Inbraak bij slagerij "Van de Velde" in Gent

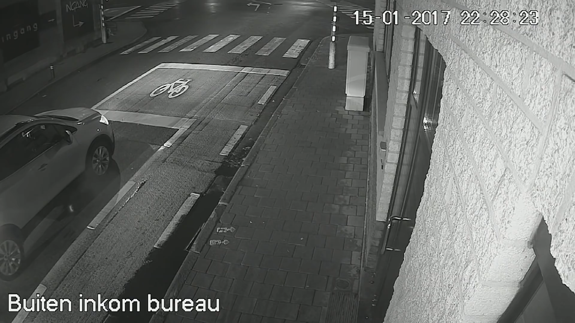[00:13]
Op 15 januari van vorig jaar, rond half elf s'avonds, loopt een groepje van vijf mensen in de Sint-Bernadettestraat in Gent. Rechts van hen is de zijdeur van Slagerij van de Velden, waar ze zullen toeslaan. Het zijn vier mannen en een vrouw.
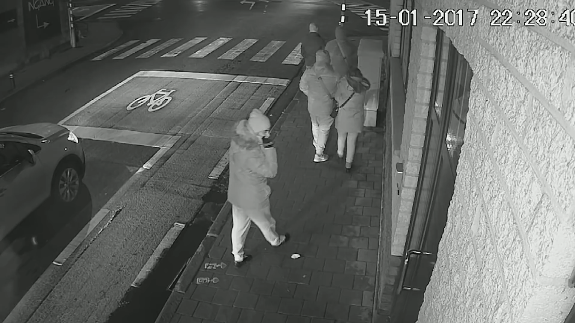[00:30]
Ze verstoppen hun gezicht achter sjaals en mutsen. Ze verdwijnen om de hoek. Bijna meteen daarna lopen ze terug voorbij. Twee van hen bellen aan, maar ze wachten niet op een antwoord. Terwijl ze weer weglopen, kijkt één man recht in de camera.
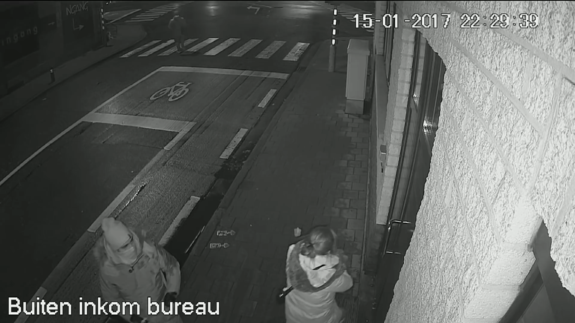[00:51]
De vrouw gaat voor de deur staan, terwijl de vijfde man over het zebrapad naar de hoek van de straat stapt om de wacht te houden. De vrouw wacht tot de man op post staat en de kust veilig is. Ze luistert een tijdje aan de deur. Daarna belt ze enkele keren aan. Als ze besluit dat de kust veilig is, komt de man die de wacht houdt haar helpen. Hij tilt haar in de lucht, zodat ze door het raampje naar binnen kan zien.
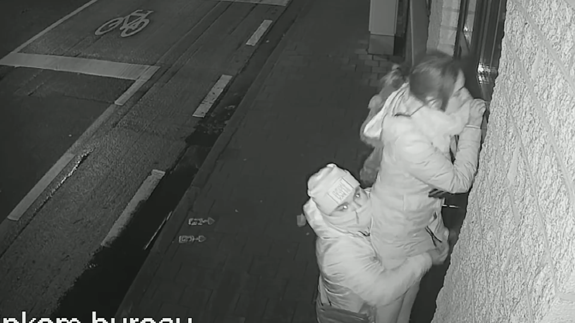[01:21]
Plots maken de twee zich uit de voeten. Tien minuutjes later komt de vrouw terug met een andere comp aan. Ze heeft nu een dikke muts met berenoren opgezet. Ze gaat voor de deur staan om het zich te blokkeren. En ondertussen begint de andere dief het slot uit de deur te boren. Maar plots staakt hij zijn poging. Er komt een auto aan. Om geen argwaan te wekken, doen de twee alsof ze een koppeltje zijn.
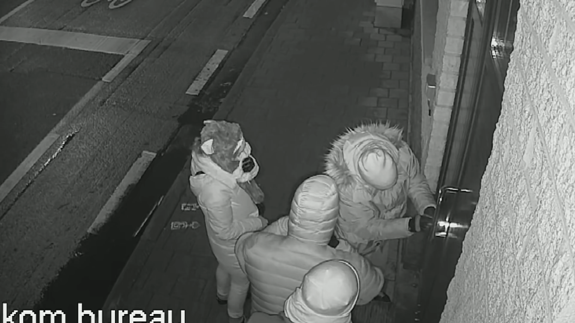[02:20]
Met een schroevendraaier en een zaklamp krijgt de man de deur nu gemakkelijk open. Hij en de vrouw houden buiten de wacht, terwijl hun twee companen naar binnen verdwijnen.
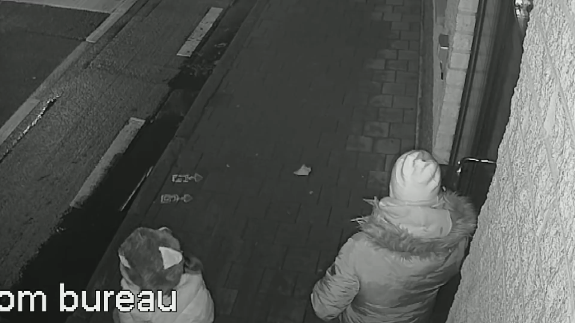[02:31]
Daar ontmantelen ze het alarmsysteem en schakelen ze de elektriciteit uit, zodat ook de bevakingscamera's uitvallen. De inbrekers kunnen nu ongestoord geld uit de kluis stelen.